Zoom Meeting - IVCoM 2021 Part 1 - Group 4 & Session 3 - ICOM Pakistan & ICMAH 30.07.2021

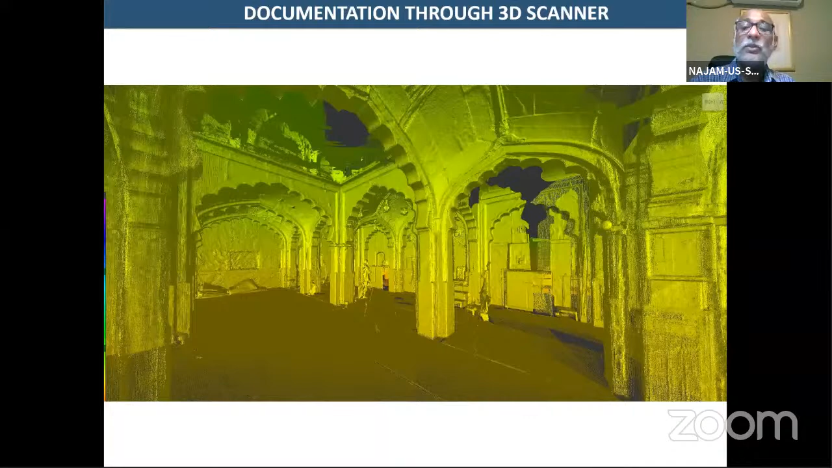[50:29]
You can see how details it can give. I mean, it really scans everything, every crack and every bulging of the material.
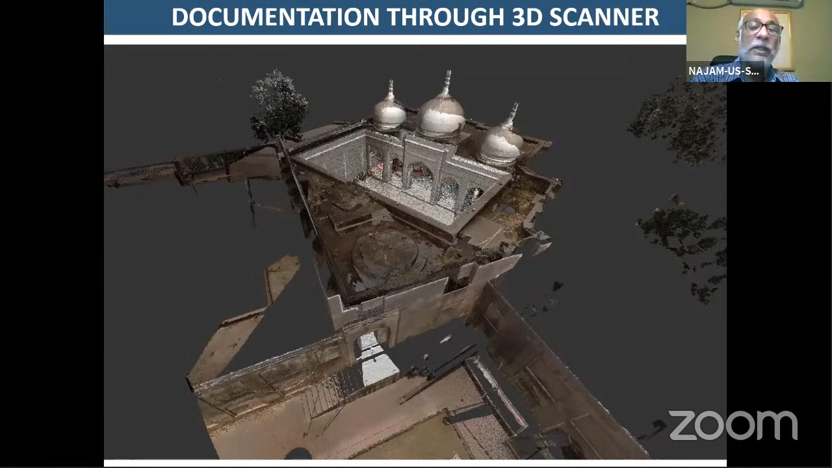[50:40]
It has been recorded, that one, and that really helped us to come back in our studios, and then we basically analyze each and every part of the structure, and that really helped us to get into and then analyze everything,
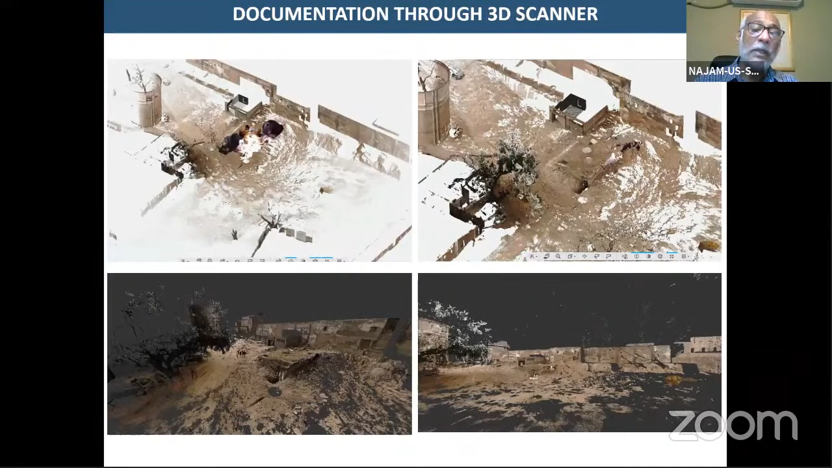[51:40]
This was the earliest building of Mughal era. And from there, it's we take it,
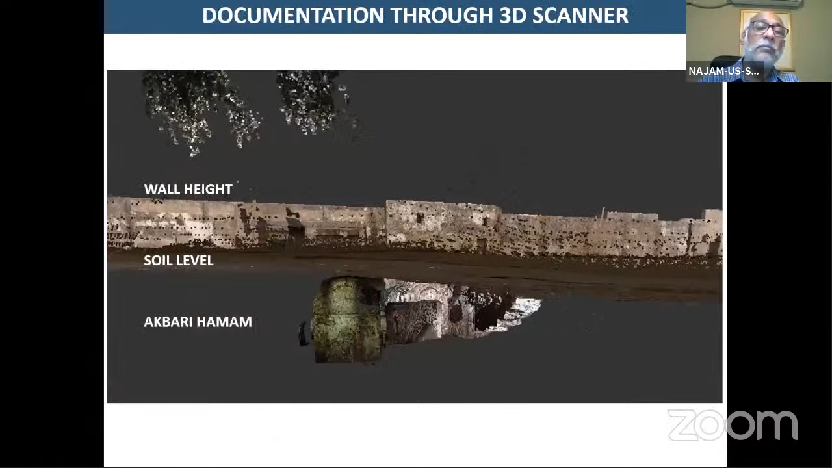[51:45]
and you can see this was the original site where it was like, and we started clearing it from there.
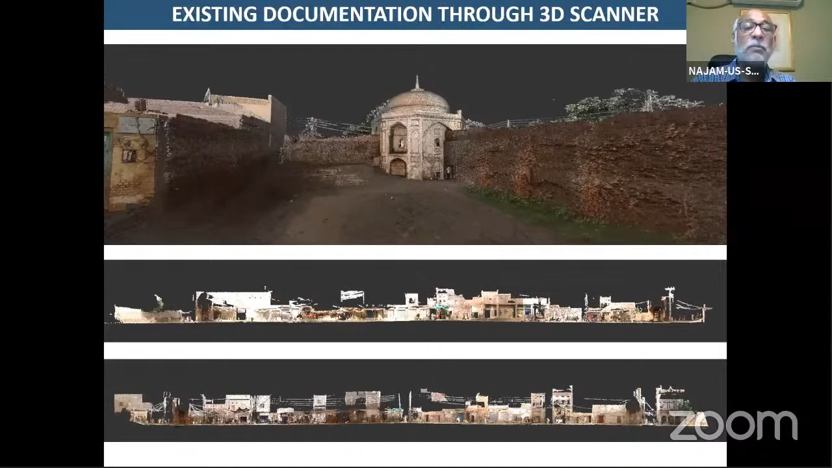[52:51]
And you will see the results I will show you. And this is all walled city, which is about like 40 meter by 40 meter.